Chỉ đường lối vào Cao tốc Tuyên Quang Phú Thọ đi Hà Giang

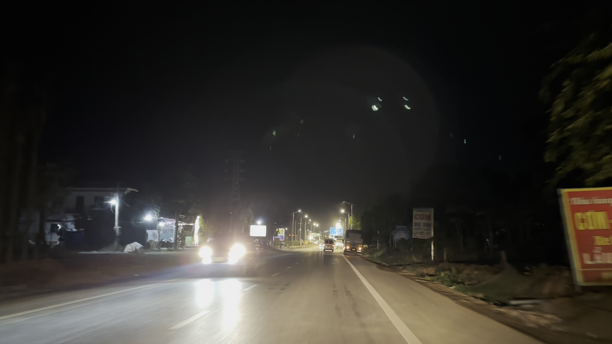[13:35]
Chỉ mấy trăm mét nữa là đến đường vào rồi. Thì chúng ta vẫn cứ đi thẳng. Ở đây biển báo cũng khá là rõ là đi Tiên Quang có đi quốc lộ 2 nhưng mà chỗ này chỉ cho đi 50 này. Nhiều ý không là lại chạy qua tốc độ mọi người. Ở đây thì có đen đỏ nhé. Đen đỏ đi thẳng thì vào cao tốc này. Đi phải quốc lộ 2.
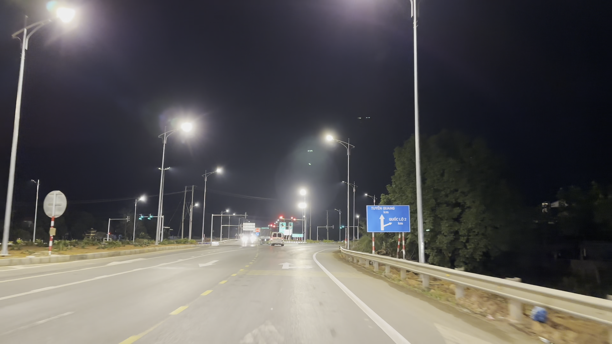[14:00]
Cái biển hôm trước thì mình thấy mọi người có thắc mắc gây hiểu nhầm nhưng mà hôm nay chắc là họ đã sửa chữa thay đổi rồi. Không còn thấy ở đoạn này.